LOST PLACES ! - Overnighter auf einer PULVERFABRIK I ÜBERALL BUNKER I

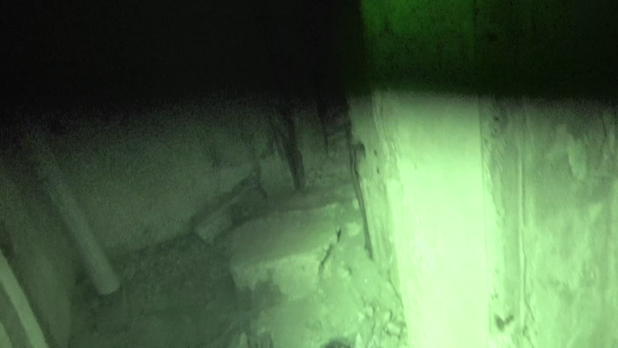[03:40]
Damit ihr da draußen wenigstens ein bisschen was erkennen könnt. Oh. Verdammt. Na ja gut. Ziemlich runtergekommen auf jeden Fall. Haben sie wohl auch schon versucht zu sprengen das Ding.
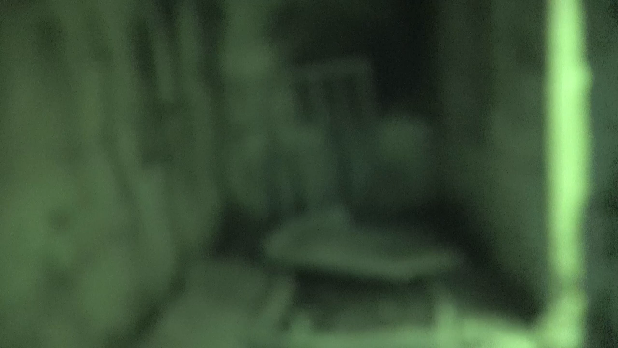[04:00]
Aber.
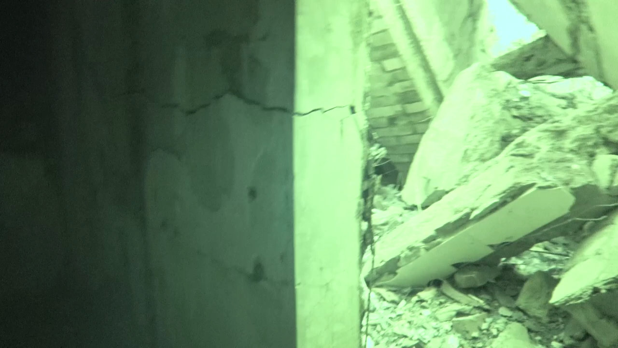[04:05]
Ah. Hier geht's wohl wieder raus, wa? Aha.
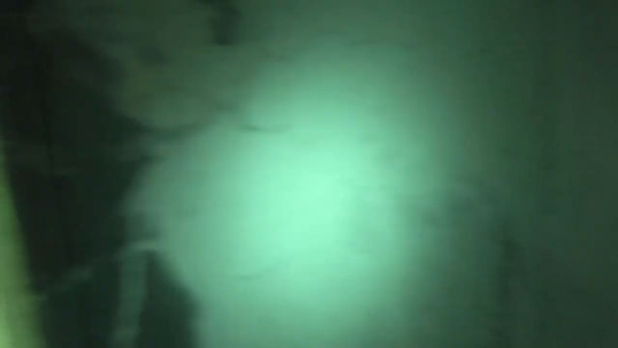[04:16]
Da ist der andere Kollege. Dann zwängen wir uns mal hier durch. Was ehrlich gesagt nicht so einfach ist. Boah.
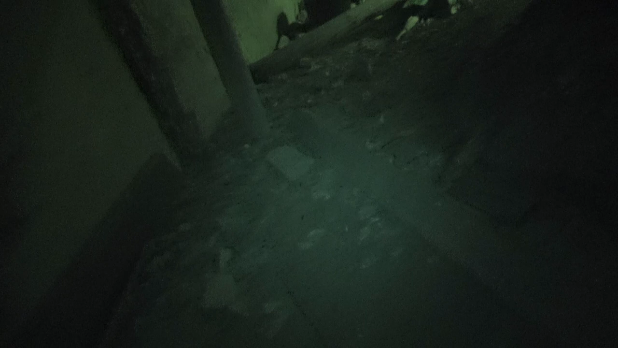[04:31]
So, jetzt hab ich die Taschen einfach mal so direkt in den Rucksack gelassen. Perfekt. Aber hier haben die Anwohner locker auch Müll abgeladen. Also was hier alles rumliegt an Holz, Regenschirm, Sonnenschirm, Batterien, Blumentöpfe. Das gehört eigentlich nicht in den Bunker rein.
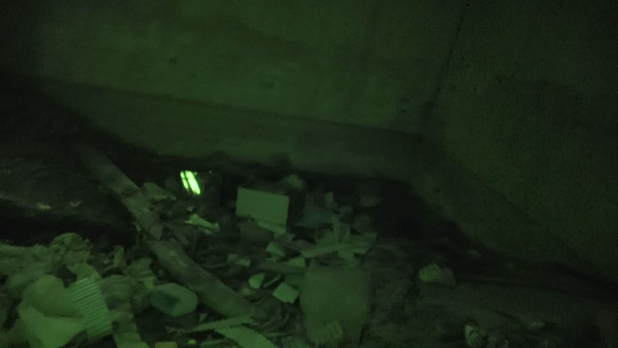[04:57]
Definitiv nicht.
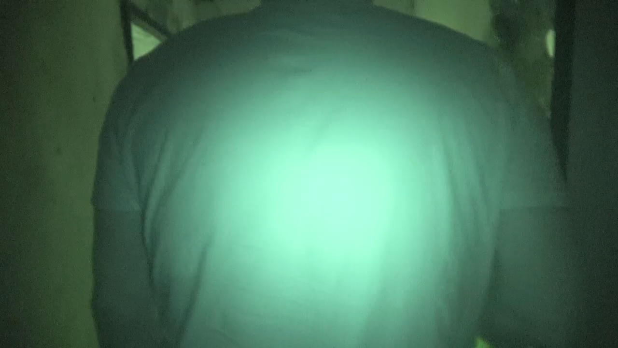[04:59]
Okay ich muss mich auf jeden Fall in einer Sache korrigieren.
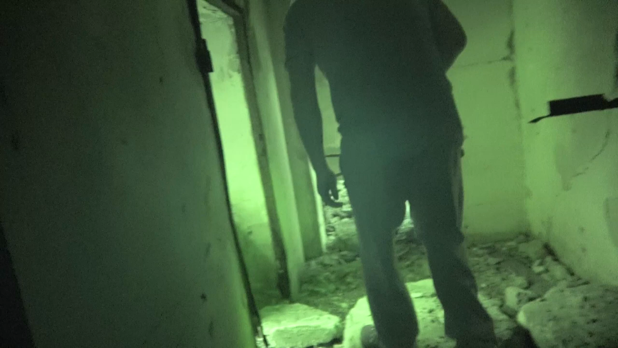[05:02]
Das ist doch kein Einmannbunker hier. Das ist doch schon ein bisschen größer. So Leute kleine Video Unterbrechung in eigener Sache.
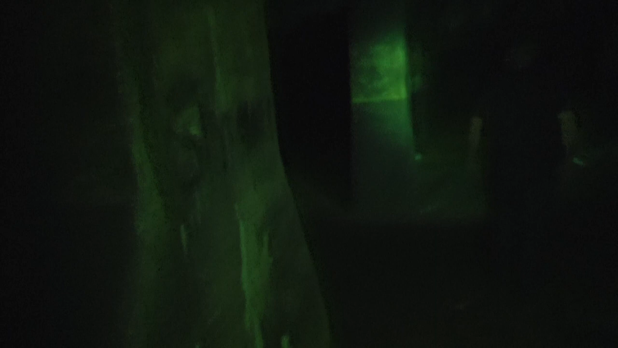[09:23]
Aber hier unten ist es zumindestens angenehm kühl. Da steht irgendwas.
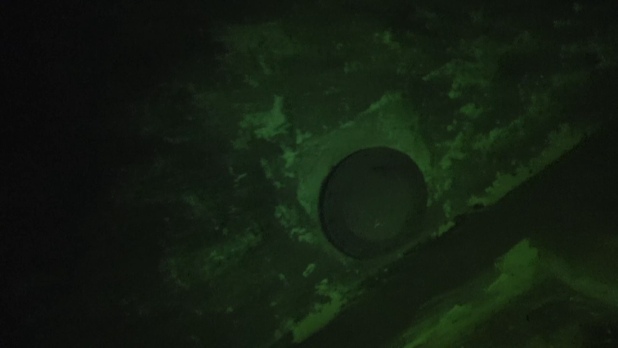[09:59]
Denn wenn man sich das hier mal anguckt. Gibt es hier hinten noch einen zweiten Hohlraum.
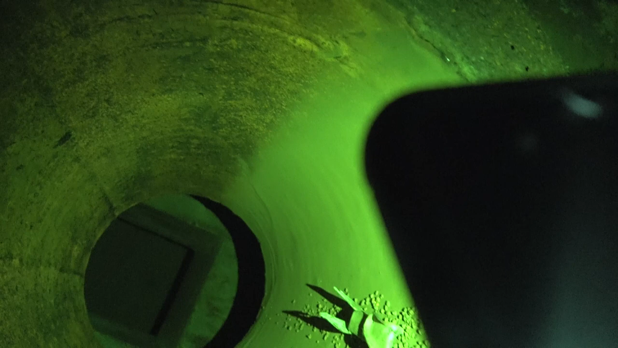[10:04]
Und sogar noch einen dritten. Da ist ein kleiner Schacht der da durch geht. Und dahinter scheint wohl noch ein größerer Raum zu sein.